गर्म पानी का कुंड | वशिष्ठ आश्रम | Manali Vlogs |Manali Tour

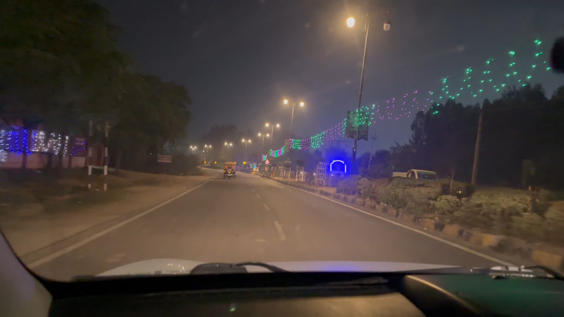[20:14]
भी रात के बच्चों के सावा नौ पजकर पंदा मिलिट होचकी है अभी हम कुर्क शितर पुंच हैं उपने � और यहां पर चली हुई है गीता जैन्ती कुरुक्षेत्रा बर्मस्रोवर है भी आके सामने ही यहां से ही सुरू हो जाता है परमस्रोवर
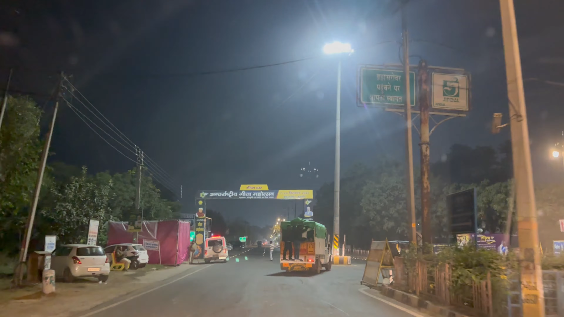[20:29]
और सामने बोड़ लगा देखो बिशमद्वार अंतराष्टिय कीता महोत्सव और